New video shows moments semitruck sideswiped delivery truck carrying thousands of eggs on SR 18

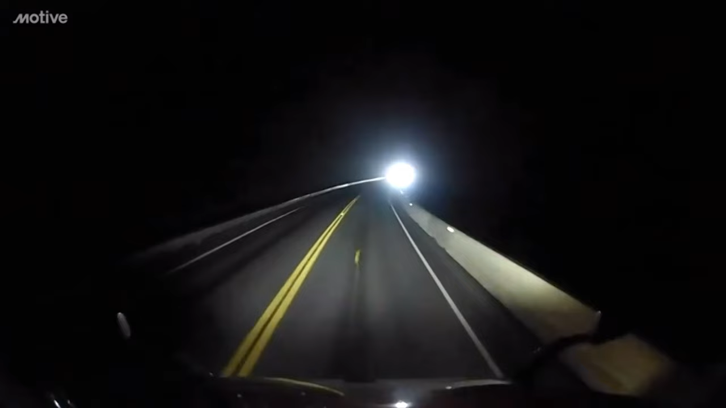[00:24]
Dash Cam video from a delivery truck filled with eggs shows just how fast this crash happened this morning. In the distance, you can see headlights from a semi. As it gets closer to the delivery truck, the driver swerves right toward the barrier after realizing the semi was driving in the wrong lane.